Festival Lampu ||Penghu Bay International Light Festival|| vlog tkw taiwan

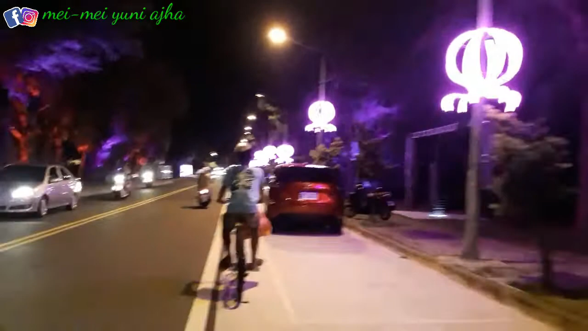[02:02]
pohon Eh setiap tiang-tiang lampu Tuh Ini juga ada Tapi belum hidup Disana juga ada tuh Jadi sepanjang jalan Ada lampu-lampu Nah kita mau ngeliat
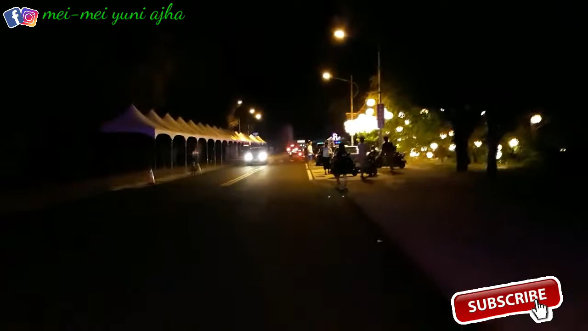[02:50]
Sini Di bawah sepedanya Disini ada lampuan Cantik banget guys Oh ini belum Belum pembukaan Yang Ini aja Orang jualan